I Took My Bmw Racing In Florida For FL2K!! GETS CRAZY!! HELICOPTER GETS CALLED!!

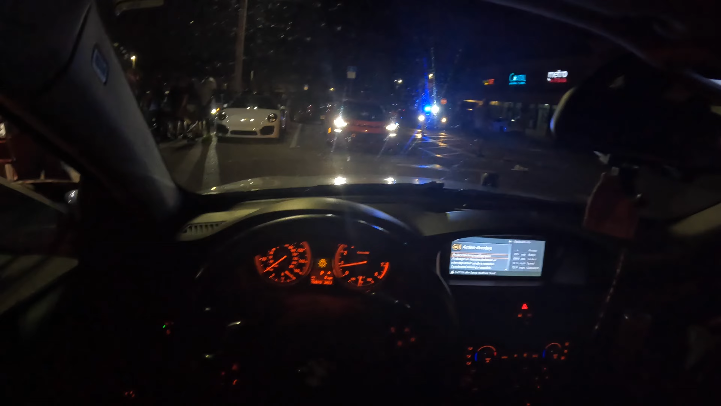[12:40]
Well, the cop pulled up, so now we gotta figure out what we're gonna do, cause I don't know where we at. Oh, hell no, they got the helicopter out. That means it's time to go home.